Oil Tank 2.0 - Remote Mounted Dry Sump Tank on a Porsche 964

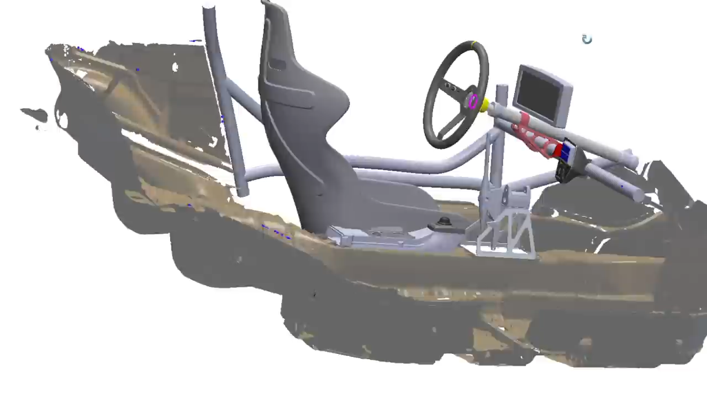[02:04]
in in the computer together with the practical things so this is
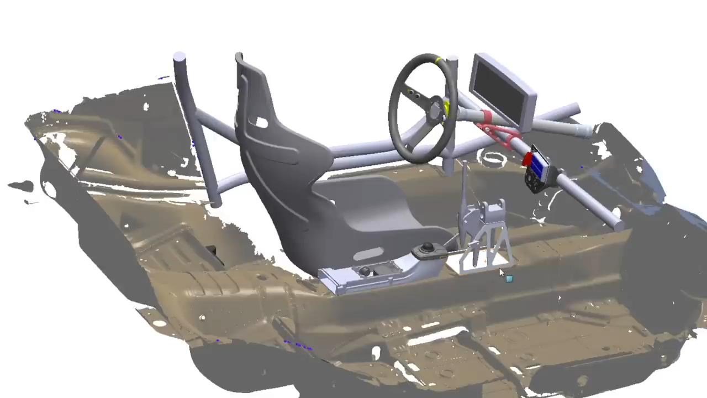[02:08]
a 3d scan of the interior of my car you can see some of the things that we've done throughout the episode we can see the